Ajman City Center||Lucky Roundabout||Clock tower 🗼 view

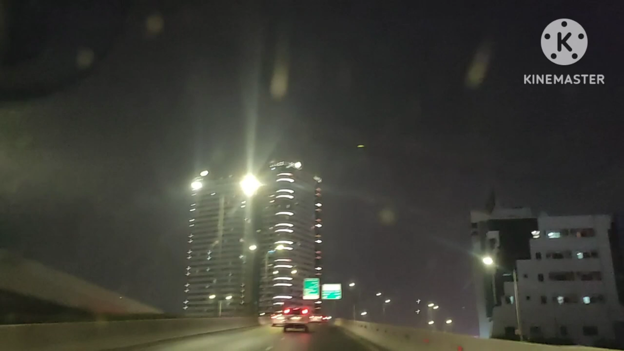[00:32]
सारे छोड़े-छोड़े सुपर मार्केट हैं और कुछ रेसिटेंसर बिल्दिंग्स भी है और यह ब्रीज से जैसे हम लोग को नीचे उतरेंगे
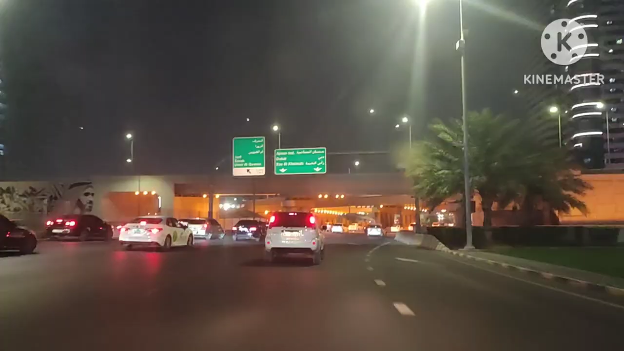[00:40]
तो आपको एक और ब्रीज मिलेगा जिसके
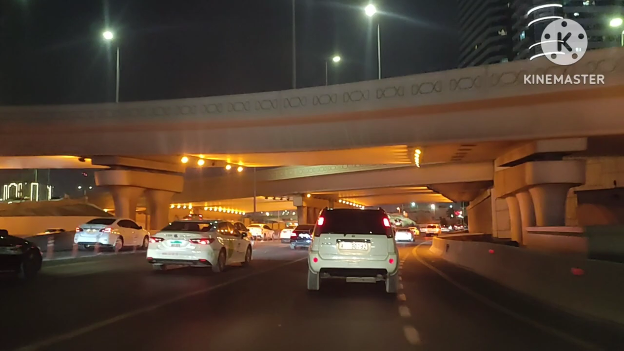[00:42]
वहां क्रॉस करना है तो इस पर गार से यहां पर
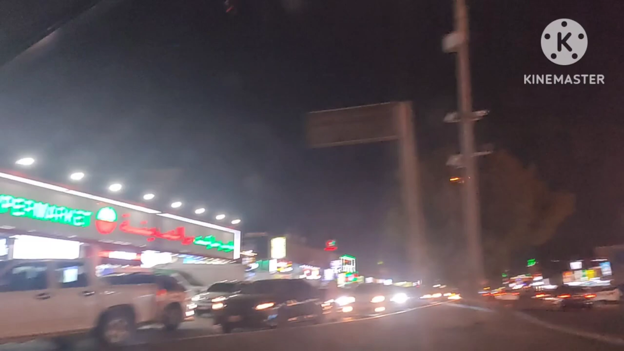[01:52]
सीथा जाएंगे आगे की तरफ तो आपको सीटी सेंटर यहां भी मिलेगा और